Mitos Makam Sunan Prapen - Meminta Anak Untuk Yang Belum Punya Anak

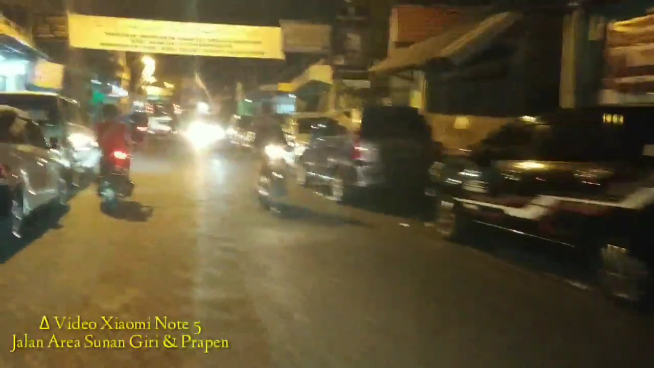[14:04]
Kondisinya masih ramai dan banyak mobil yang terparkir di pinggir jalan. Untuk parkir bus ada tempat sendiri,